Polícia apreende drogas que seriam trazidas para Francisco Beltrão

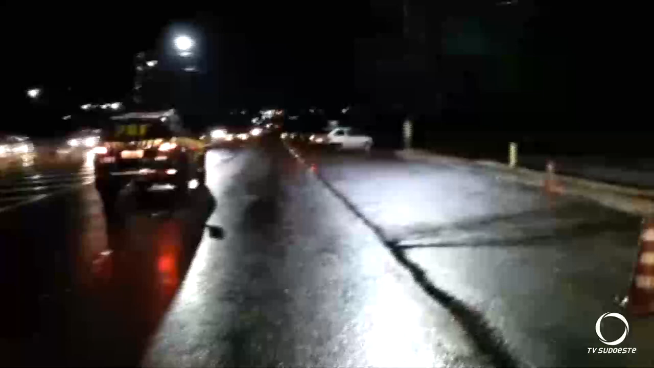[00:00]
A apreensão foi em Santa Terezinha de Itaipu após uma abordagem a esse carro na BR-277.